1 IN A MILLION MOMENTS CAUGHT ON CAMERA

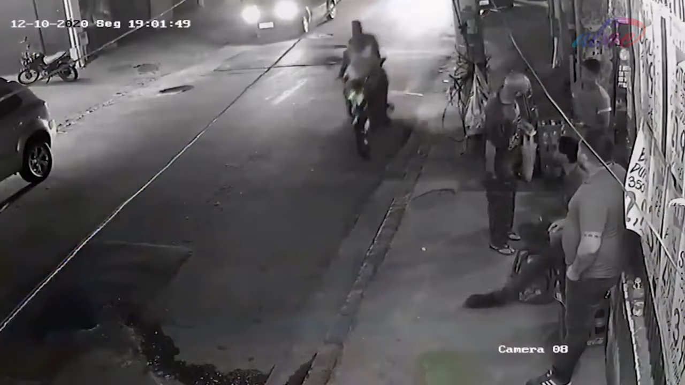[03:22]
This man could have been hit by a car and a motorcyclist, but he managed to dodge both of them and he looked cool while doing it.